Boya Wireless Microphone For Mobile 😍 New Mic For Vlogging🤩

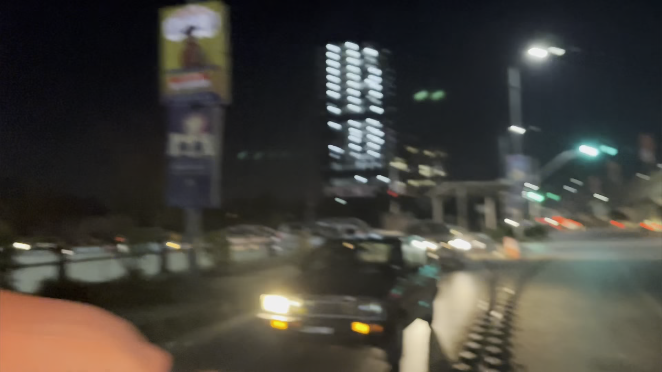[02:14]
अभी हम हाईवे से आ रहे थे, ब्लू एरिया की तरफ जा रहे थे,